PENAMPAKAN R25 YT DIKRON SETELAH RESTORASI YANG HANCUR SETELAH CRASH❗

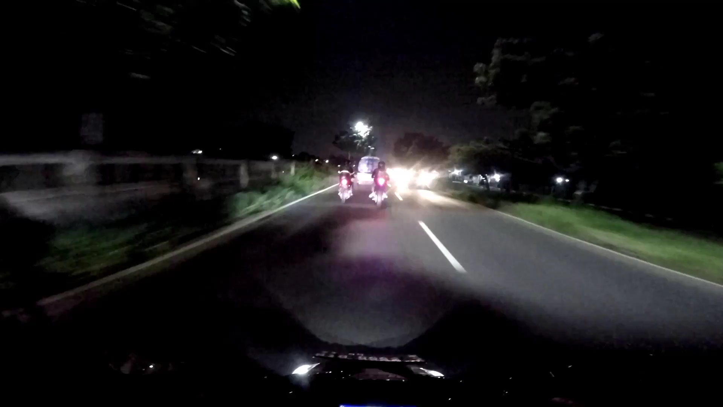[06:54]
ngeri si lupi gak ada lampunya tapi jalannya enakin terang lebih tetap ngeri harus hati-hati soalnya kalau gak ada lampunya itu enggak kelihatan dari depan sama orang
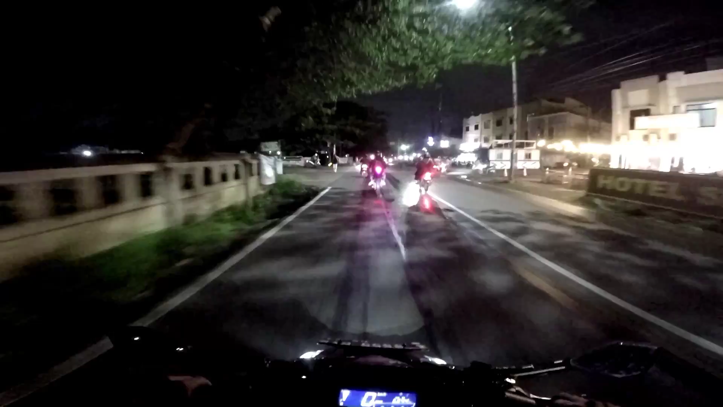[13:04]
ini orang-orang rame sekali guys pada mau kemana ini